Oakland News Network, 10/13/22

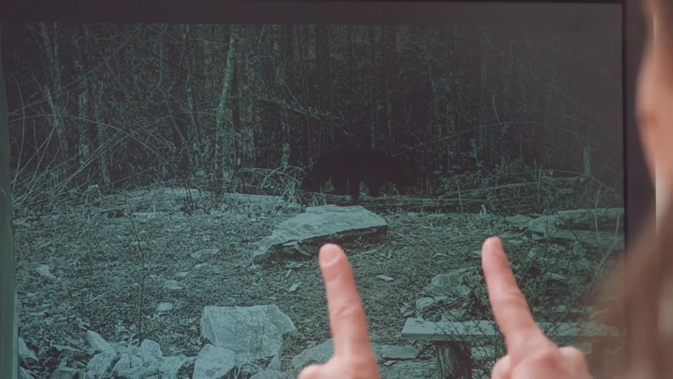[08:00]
smaller than Bigfoot larger than a typical rodent what in the world is in my night watch camera Ranger Sarah guess what I brought for lunch today